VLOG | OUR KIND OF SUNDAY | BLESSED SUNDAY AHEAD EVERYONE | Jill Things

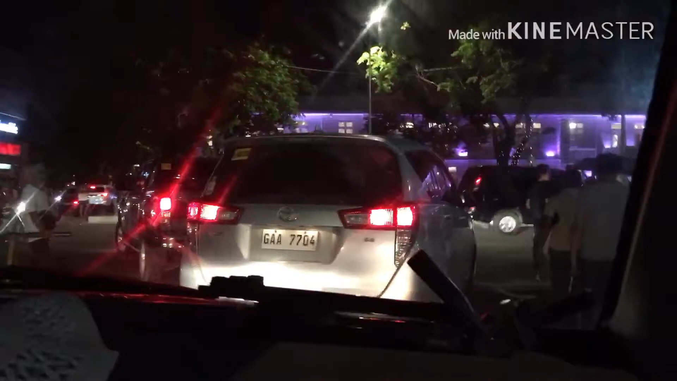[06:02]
Color. Hala, ngayon ko lang nalaman, nag-iibay pala yun. Ayan, color pa. Hello, may museum.